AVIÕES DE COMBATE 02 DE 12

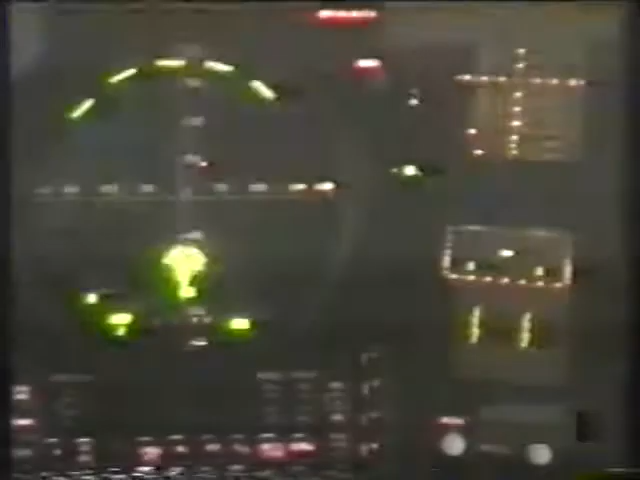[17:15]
Durante uma patrulha, podem trocar informação sobre os alvos através do sistema
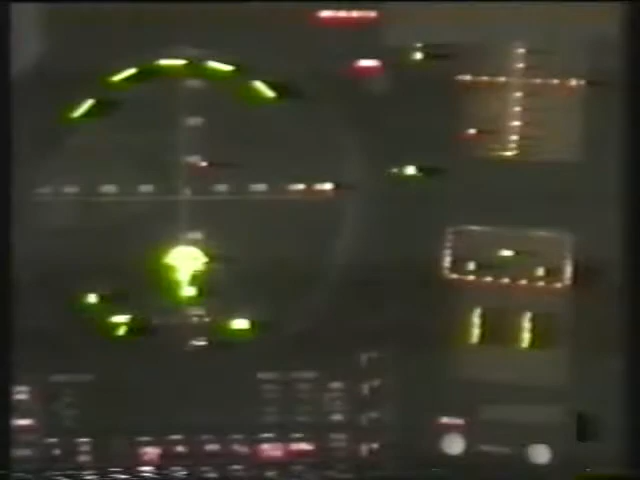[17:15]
Data Link e cobrir ao mesmo tempo uma extensão territorial de até 900 quilômetros.
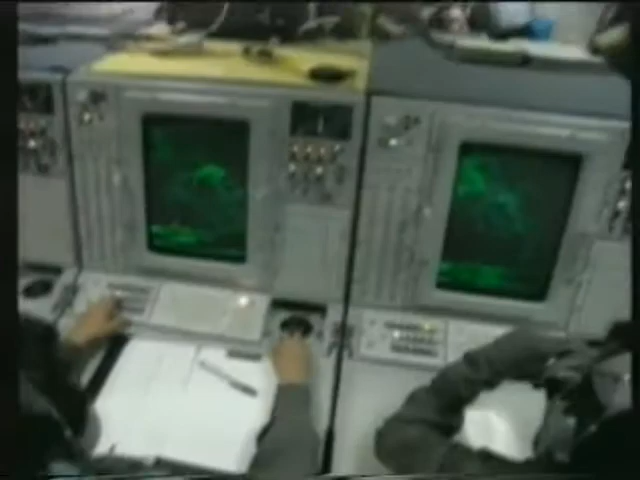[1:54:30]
A maioria das vitórias dos Eagles foi devido à ajuda do E-3 Sentry AWACS.
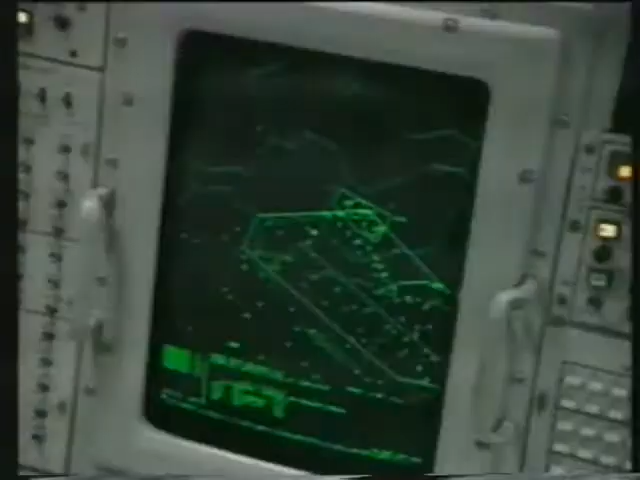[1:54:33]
Este radar voador não apenas detectou com antecedência os possíveis ataques aéreos iraquianos,